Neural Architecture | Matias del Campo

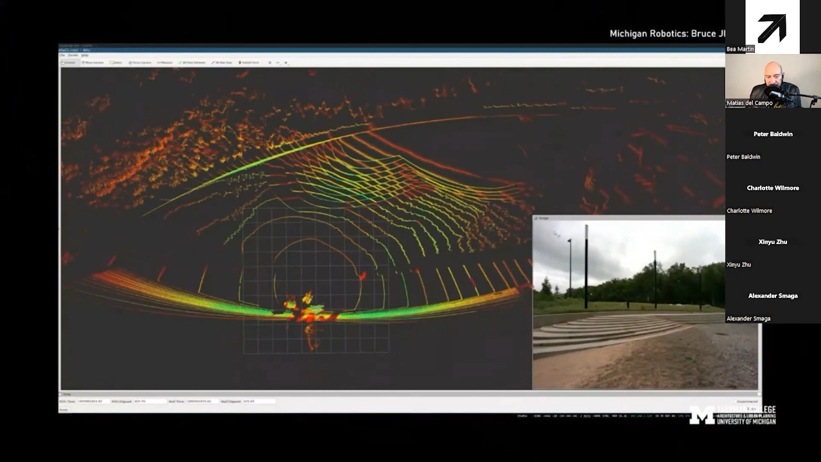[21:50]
perceive actually the robot garden and for me this is something that i've seen before from other videos from cars for example interrogating the
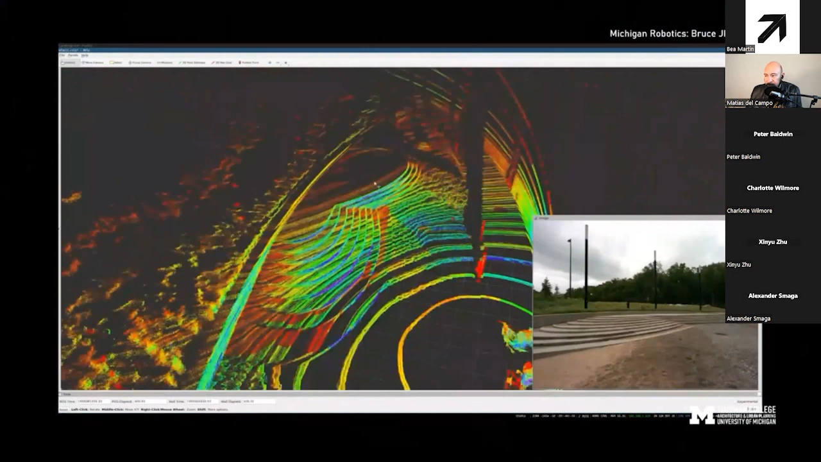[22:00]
street but this is for me um very inspiring to see how machines actually perceive the world it is all based on data set collections um data set collecting and i'm gonna go into that